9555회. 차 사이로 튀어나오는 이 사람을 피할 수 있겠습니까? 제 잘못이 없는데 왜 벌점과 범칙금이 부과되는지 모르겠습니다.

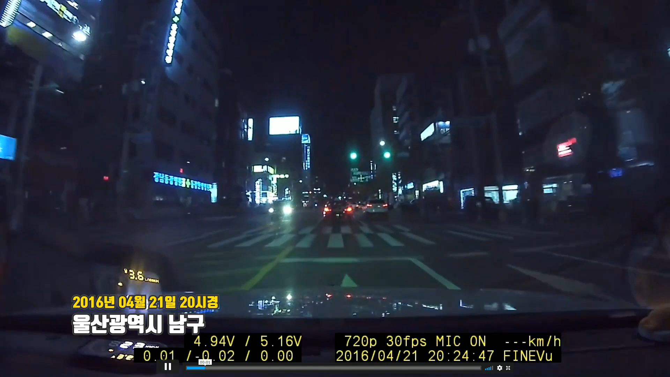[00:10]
잠시 후에 직장 신호로 바뀔 거예요. 자, 가고요. 저 앞에 좌회전하는 차들이 있죠? 좌회전하러 갑니다. 이런... 아하 참... 자, 여기서 나는... 아까는 녹색 신호였고요. 나는 좌회전하는 차로 들어가요. 저 앞에 좌회전하는 차들이 있습니다. 그럼 나는 좌회전하러 가는 거예요. 쭉 가는 겁니다. 좌회전하러 가는데 여기서 나오면 피할 수 있겠습니까? 차 사이에서 이렇게 툭 튀어나오면요. 여기서 쭈욱...